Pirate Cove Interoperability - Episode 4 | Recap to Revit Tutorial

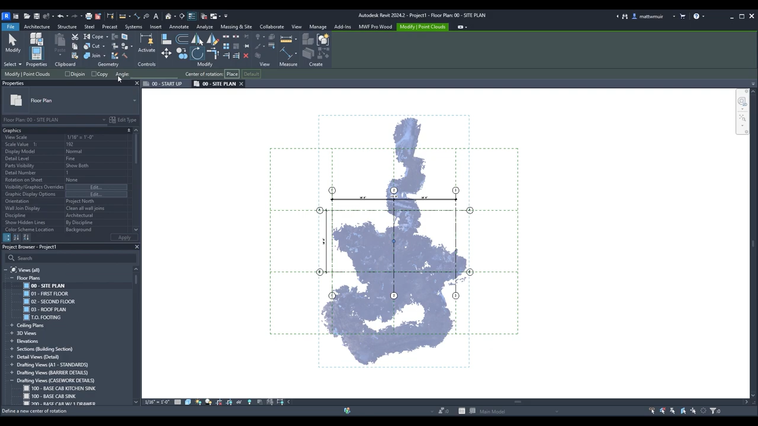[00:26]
teaching ye the cunning ways to masterfully commandeer your scan booty and expand in our crafty playflow horizons in this series. Now we shan't be diving into every hidden nook of this port,
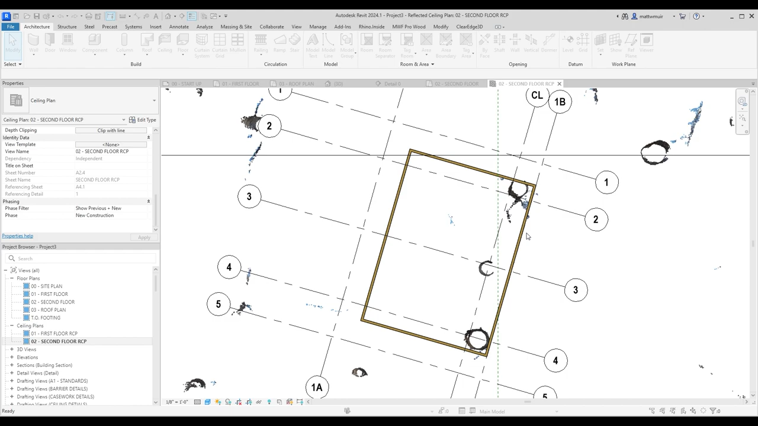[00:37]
but with a bit of practice you'll be constructing your very own fortresses with point cloud treasure from Cupix quicker than you can bellow land hoe.
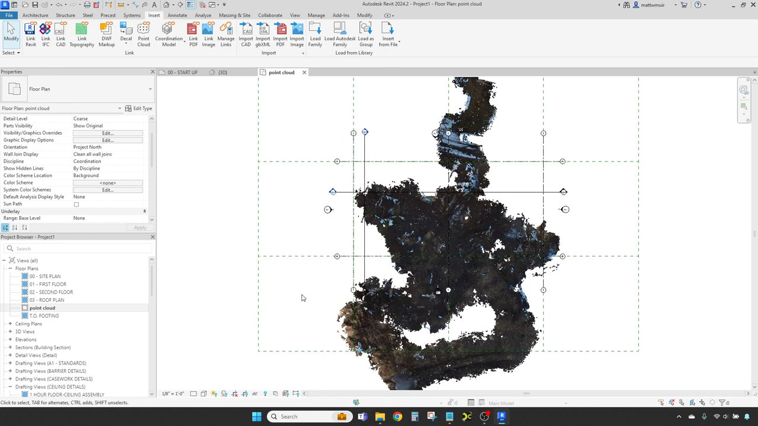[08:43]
A good captain always knows his bearings, so I'll be setting me bounty facing in the correct direction, due north.
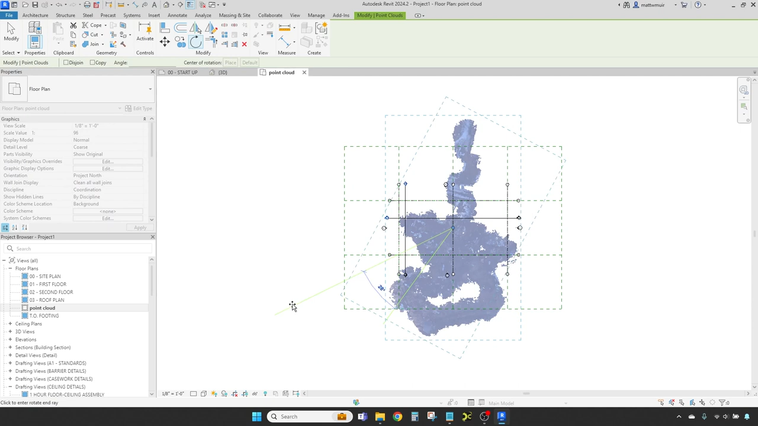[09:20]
but I'll be letting the Revit Harbour Master take the helm and position it from the center of the point cloud for now. Next, I'll be making sure me treasure ain't below the waterline, meaning I want to know it's sitting at the correct elevation on deck, in the vertical position.
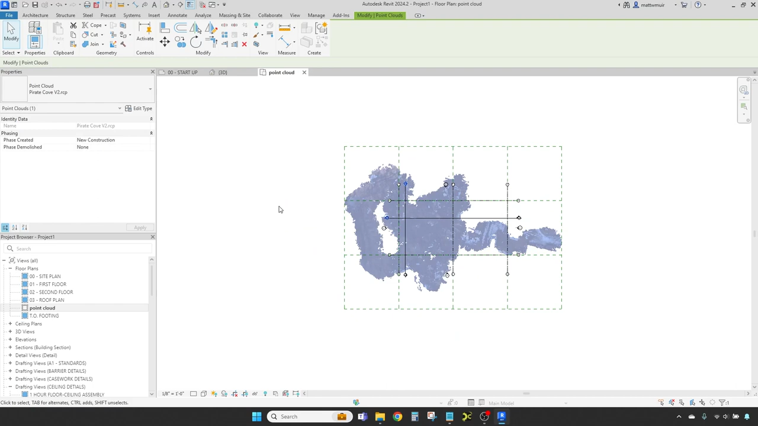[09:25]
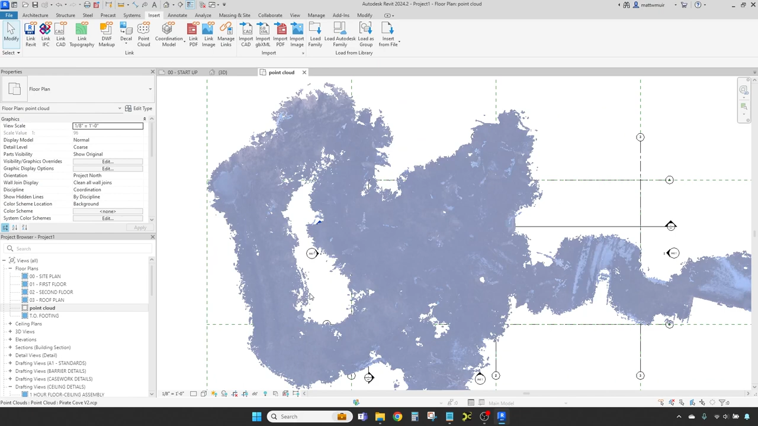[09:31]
There be a heap of mounds in me point cloud booty of pirate cove, and I want to ensure its elevation is correct before setting out to design me pirate hideout so as to get the correct heights away from would-be soldiers come to take me real treasures.
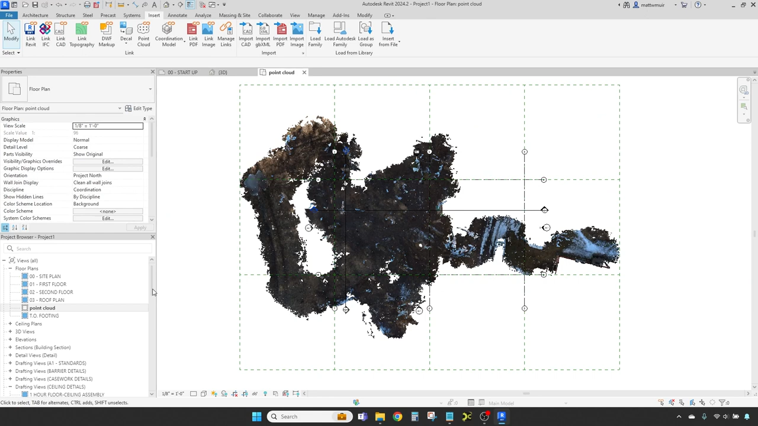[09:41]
From our plan view, click on the view tab and under create click on section. This will carve a cut in the view through our site plan. In the workspace, select a point, dragging your mouse in the direction ye want the section to be made, then click again to finalize creating the view.
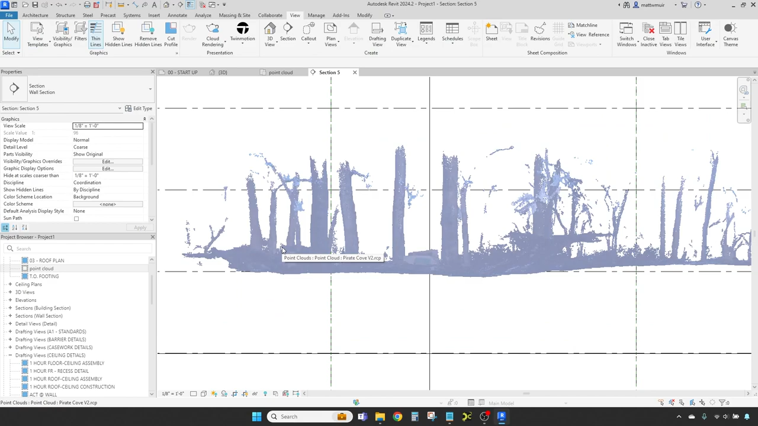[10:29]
simply use the arrow keys on your keyboard in the heading you would like your treasure to go by, giving it a nudge. Ah, much better that. Take a moment to survey your bounty's placement by zooming and panning around.
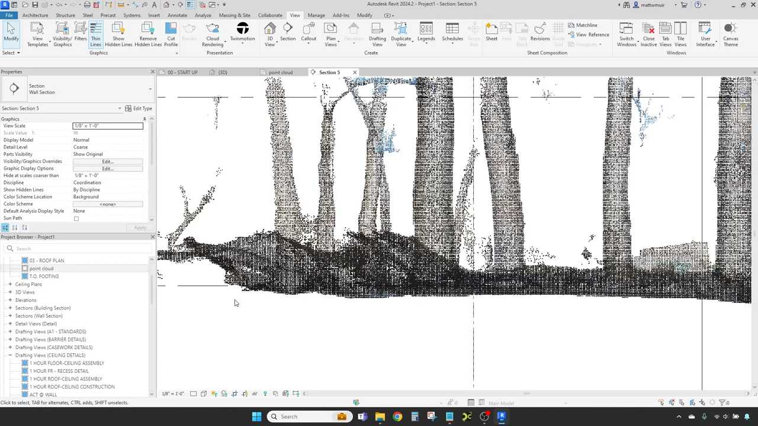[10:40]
You can also take a gander at your point cloud treasure in 3D by creating a new 3D view from the view tab,
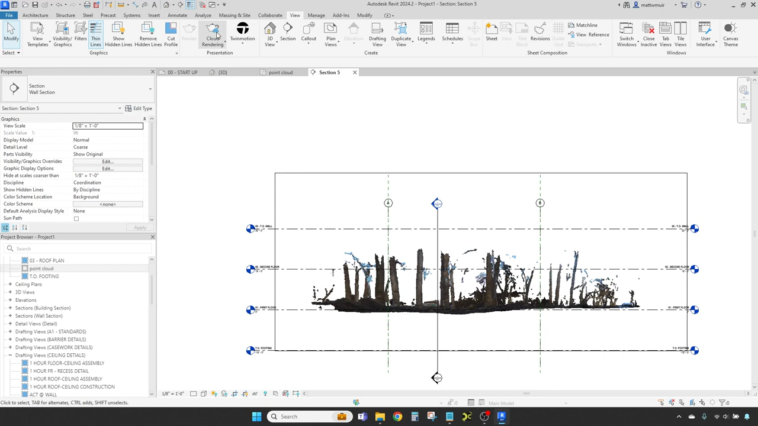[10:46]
or simply clicking the small cottage icon
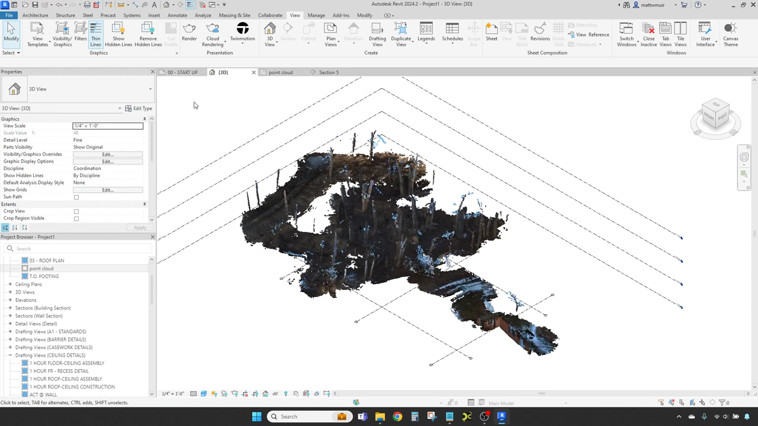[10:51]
aloft in the quick access toolbar to summon a default 3D view. Give it some colour and adjust the visual style to wireframe or shaded to better spy how it melds with your model.
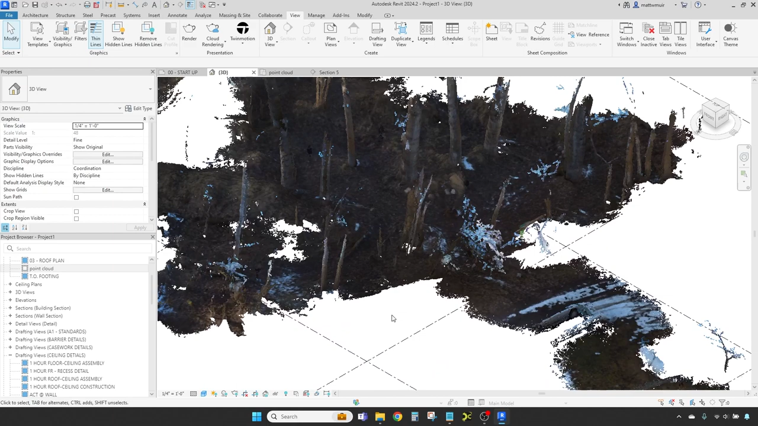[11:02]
By default, the point cloud treasure will flaunt the RGB values, but other hidden options for display be also available.